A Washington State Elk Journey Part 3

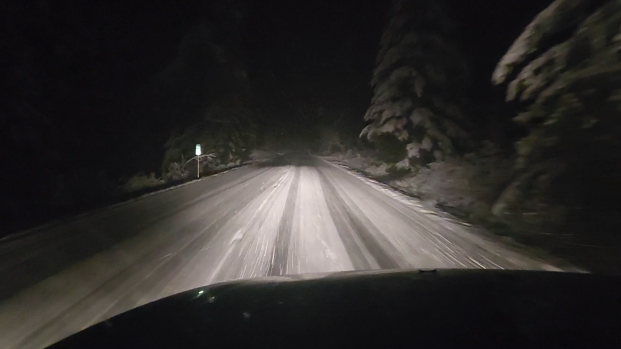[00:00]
Well, obviously, as you can tell, we had a slight weather pattern change. It was kind of weird going from hunting in a t-shirt the night before to this. On our way up the hill, we ran into a shadow, and I knew right away it was an elk.